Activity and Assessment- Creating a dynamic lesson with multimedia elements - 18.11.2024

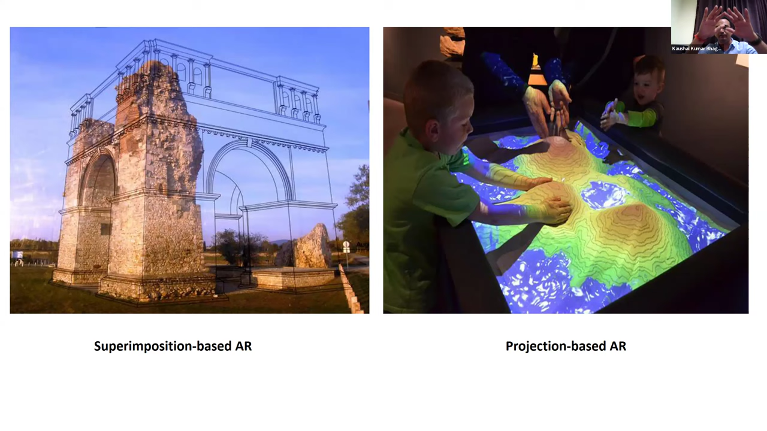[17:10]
And then, in the real time, if you are playing like normal sand, if you are playing, so you can make the mountains and then you can break it. Similarly, this can also, you know, 3D visualization of the sand and then you can interact with your hands. So, if you are making it down, so it will go down. If you are making it up, so it will make up. So, that's a basically idea of the projection-based AR. Now, last one is basically the outlining AR.